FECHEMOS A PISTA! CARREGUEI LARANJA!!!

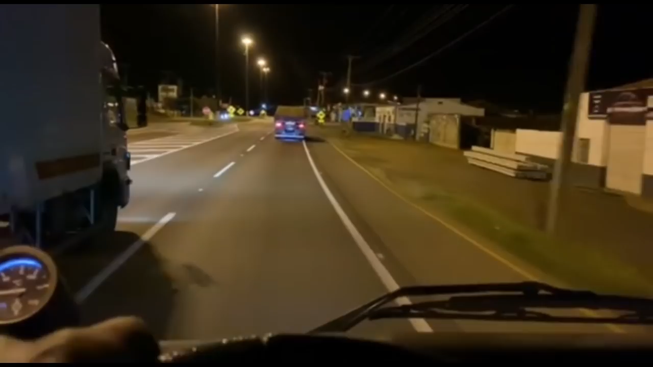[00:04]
Então é esse, batadinha. Ai, é. Que carro é esse, moço? Olha o cara, veio pular no quebra-mola. Essa é a Bicutinha, olha. Ai, que sonho, cara, que sonho. Ó, a gente pulou, foi a Rodrigo, a pala.
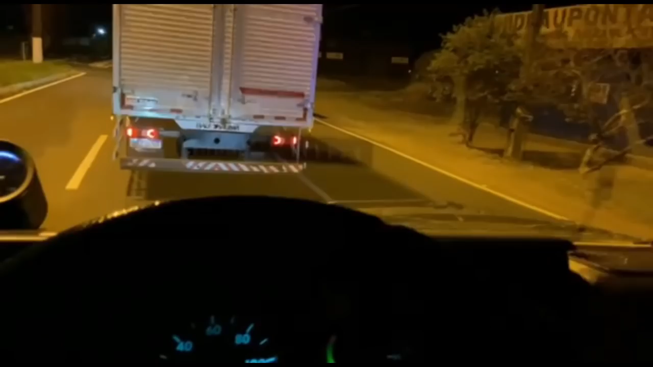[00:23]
Essa é a Bicutinha dele, olha, não tem pra bater. E agora?
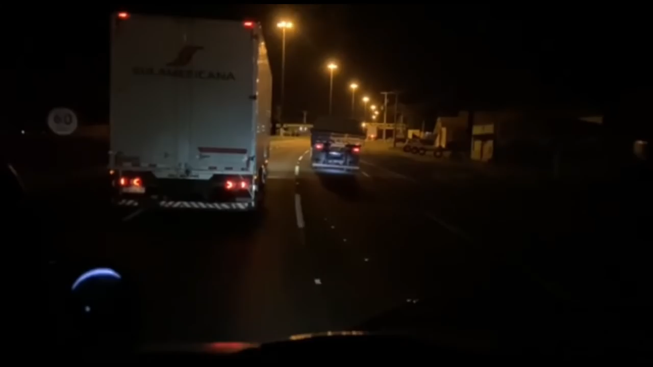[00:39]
Vai passar, vai ficar empatando tudo. Queria filmar a Bicutinha, moço. Nossa, olha isso, filho. Olha isso, cara.
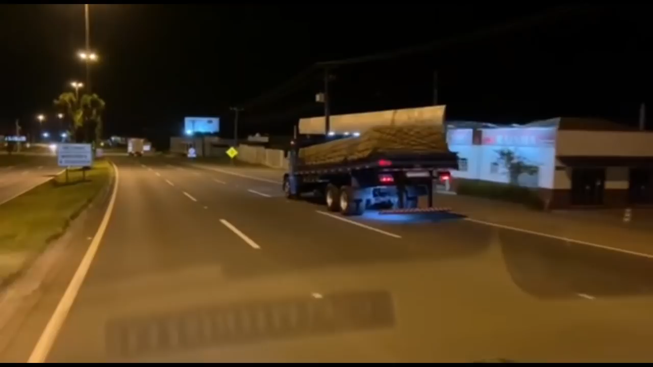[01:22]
Olha, que coisa mais linda, meu Deus. É emocionante, filete. Tinha uma moto atrás de mim, também, ó.
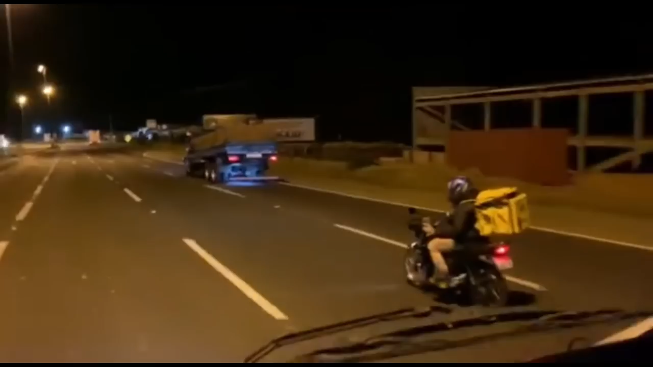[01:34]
Tá ficando maravilhoso. Eu acho é massa, velho.
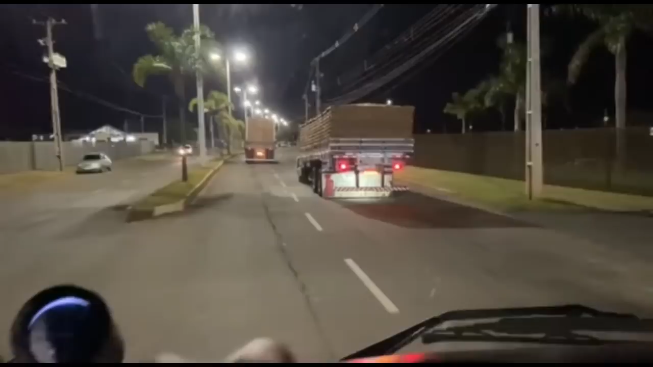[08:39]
Ó, a bicudinha do Enxô. Nossa, é top. Bicudinha é bicudinha, né? Não tem para manter. Sua, tá aí.
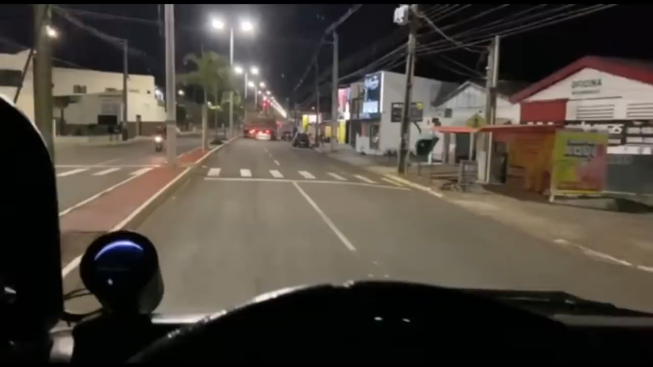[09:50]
E aí, vai estar trancando tudo Os hominhos, os hominhos, né? Ó, ó, ó o nóio Ó o nóio Ó lá,